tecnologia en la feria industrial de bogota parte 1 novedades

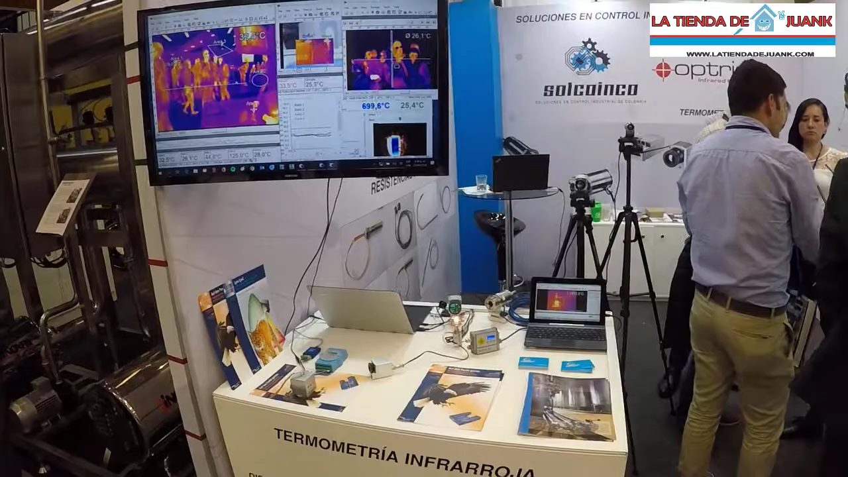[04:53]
temperatura vía infrarrojo y les van marcando en la pantalla cada persona la temperatura. Esto tiene muchas aplicaciones en ingeniería,
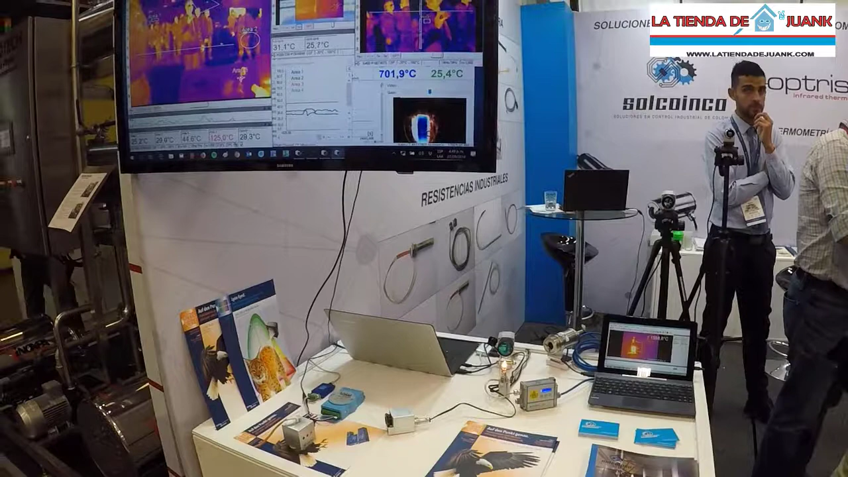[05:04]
sobre todo cuando vamos pasando en sistemas industriales con maquinaria o necesitamos hacer inspecciones en aeropuertos. Es un producto excelente y de tecnología.